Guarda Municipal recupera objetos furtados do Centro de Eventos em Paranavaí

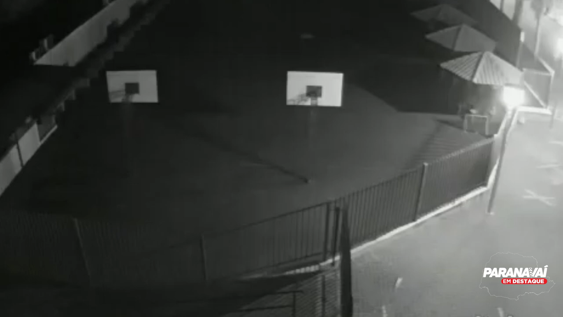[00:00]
Imagem de uma câmera de segurança mostra a ação do ladrão depois de ter furtado mangueiras de hidrantes de um colégio em Paranavaí. O vídeo flagra o momento em que ele sai do colégio pela quadra de esportes.
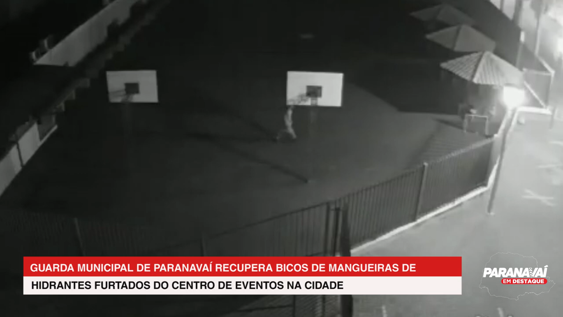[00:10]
Não satisfeito com a ação, ele resolveu furtar outros hidrantes, desta vez do centro de eventos em Paranavaí.